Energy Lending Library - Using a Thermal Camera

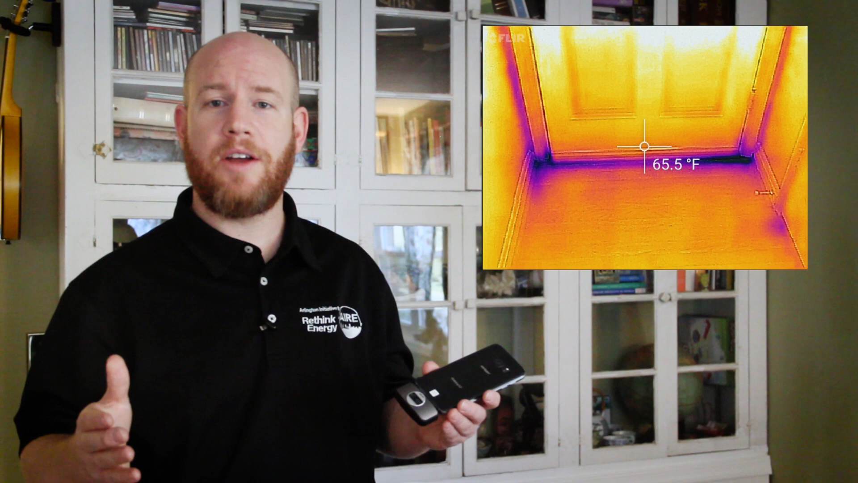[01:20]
On screen: spot 65.5°F
Walk all around your home, even get outside of your home, look at your roof. You might be able to see areas of missing insulation. It's important to remember that these cameras work best when there's at least a 20 degree difference inside and outside of your home.